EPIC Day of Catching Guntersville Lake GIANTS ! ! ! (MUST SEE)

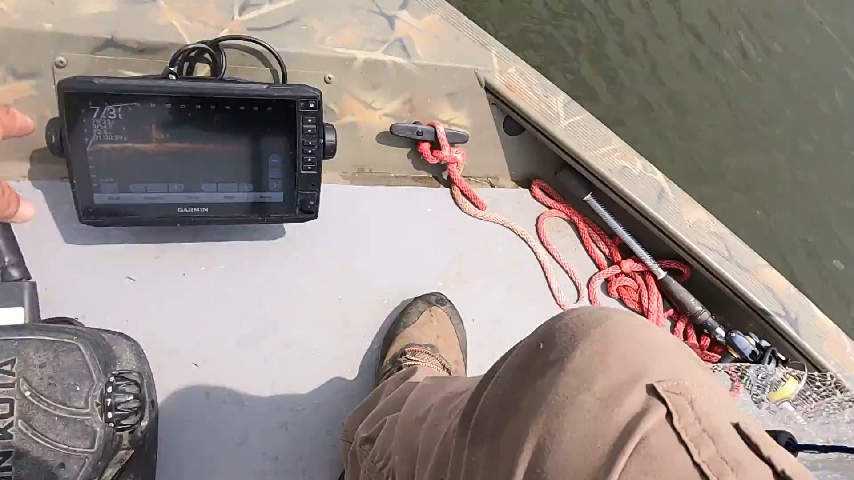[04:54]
we're in seven foot of water which the shallow the water the easier bait is to catch what you want to look for is you want to look for big wads
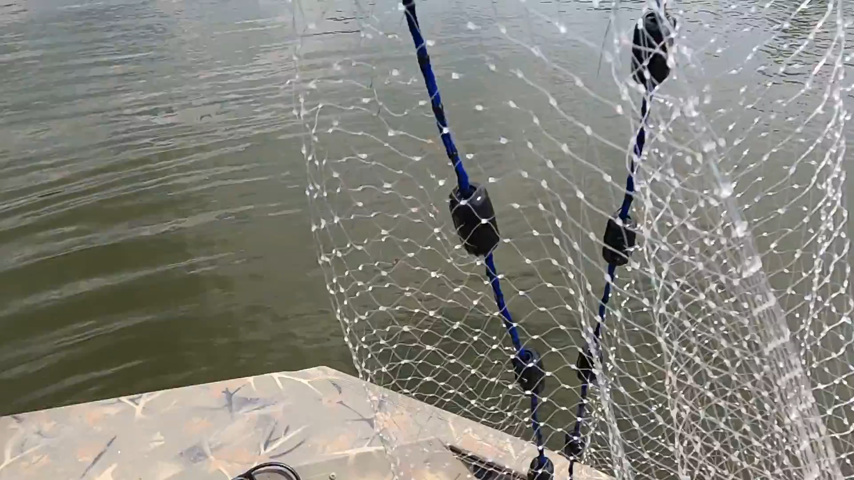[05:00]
of bait big wads of bait are easier to catch than small wads of bait when
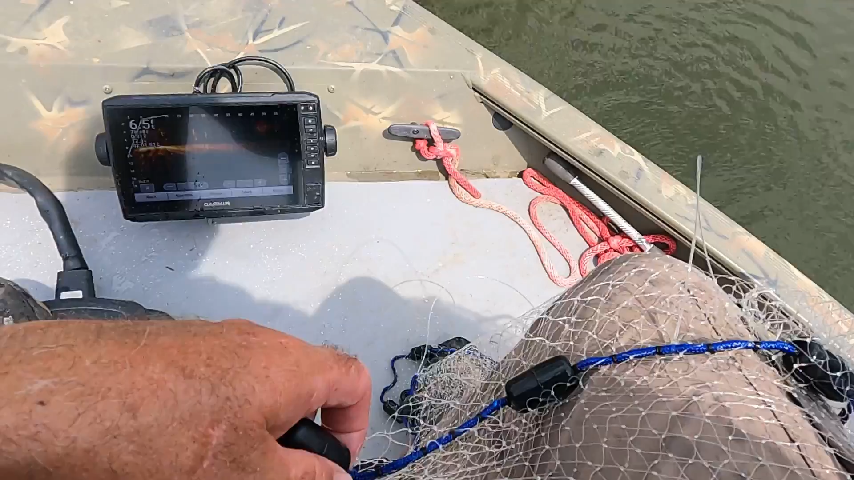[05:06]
i say big wads of bait i'll show you right here see this is a
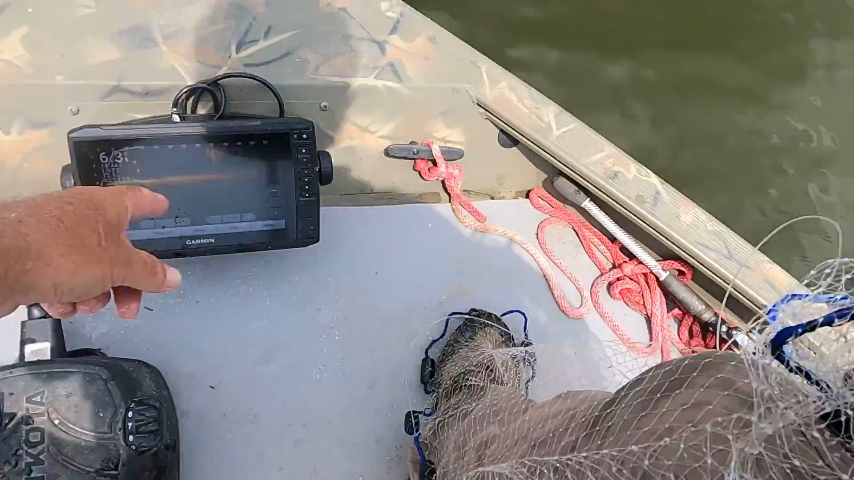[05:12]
big water bait right here see it coming up that's a big water bait i'm just gonna let i'm not even touching trolling motor i'm just waiting on them to get right here in front of me okay